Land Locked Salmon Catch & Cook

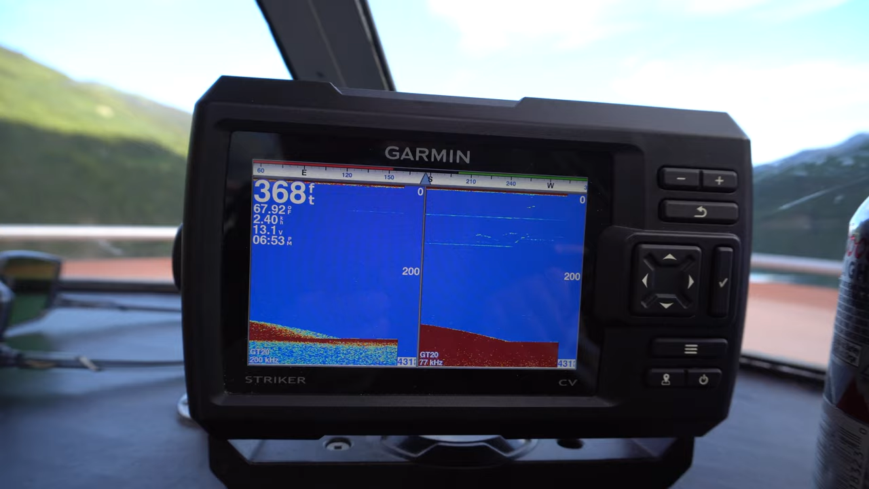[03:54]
On screen: depth 368 ft
You can see Richard just brought his downrigger up
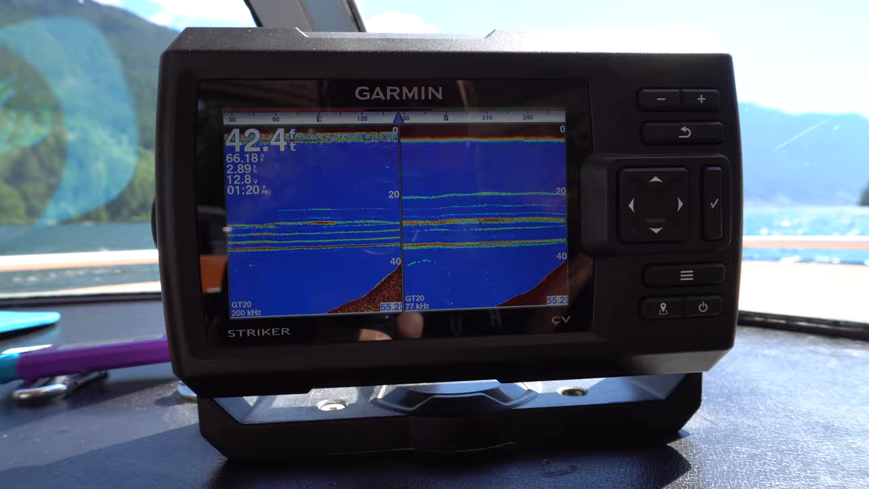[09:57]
On screen: depth 42.4 ft
get a little bit spoofed i turn away and then it starts leveling
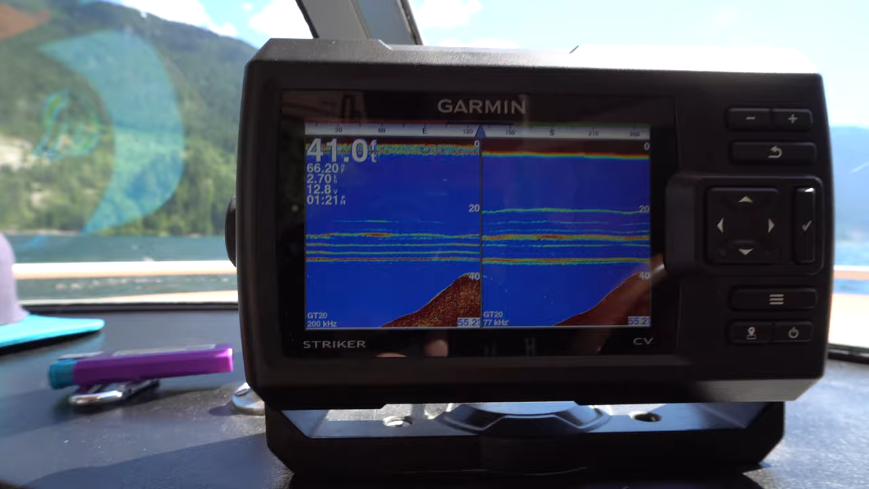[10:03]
out and going back down and then i kind of turn back into it a little bit
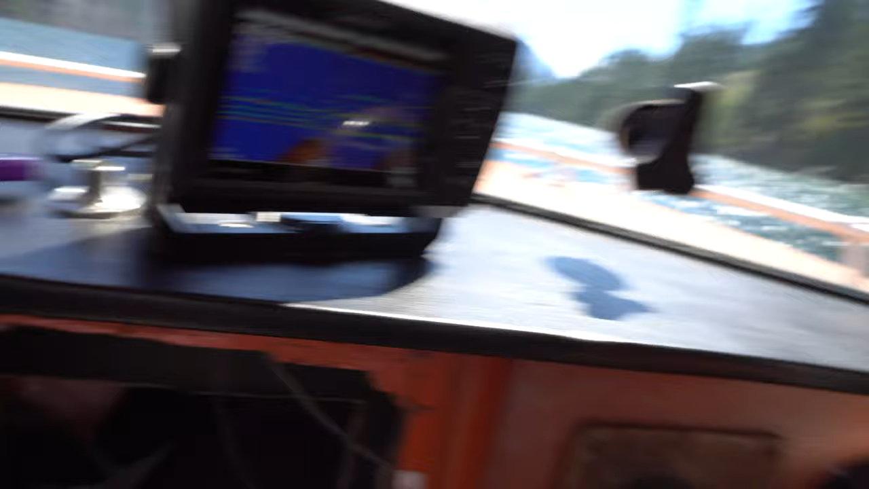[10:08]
yeah you see
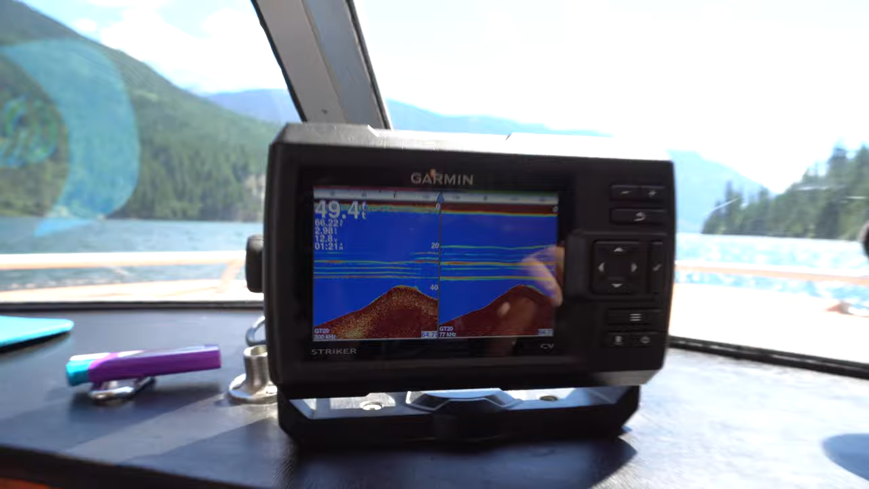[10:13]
On screen: depth 49.4 ft
so i'm just following this drop off over here on all these points hitting all the points
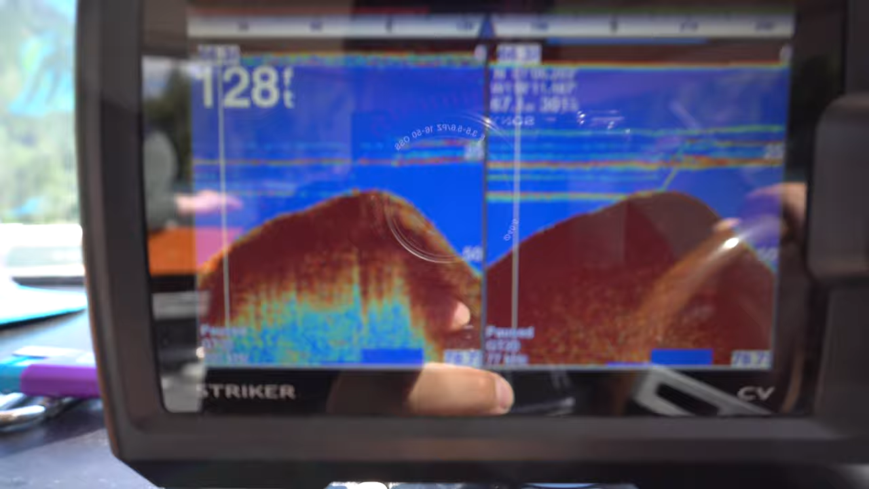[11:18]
On screen: depth 128 ft
you see that there i uh i i chopped bottom with the downrigger just a little bit just just just hold on oh look what that guy's doing